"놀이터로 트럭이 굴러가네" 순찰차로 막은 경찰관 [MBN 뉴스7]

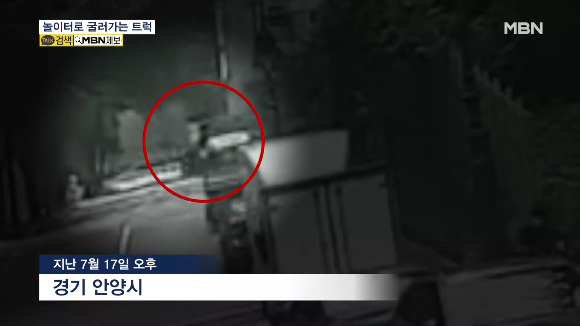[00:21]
밖에 있던 트럭 운전자가 차를 세우려고 운전석 문을 잡고서 다급히 따라 내려가지만 소용이 없습니다.